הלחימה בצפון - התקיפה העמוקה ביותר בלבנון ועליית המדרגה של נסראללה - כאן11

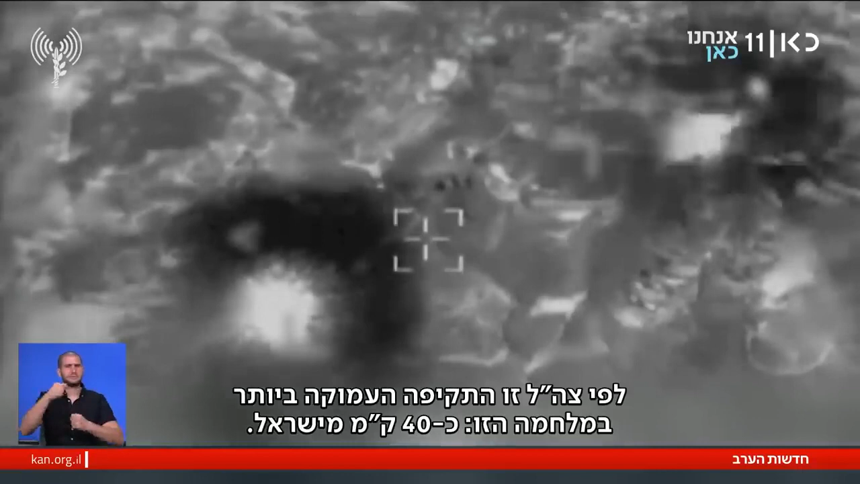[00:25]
לפי צהל זו התקיפה העמוקה ביותר במלחמה הזו כרבהם קילומטרים מישראל.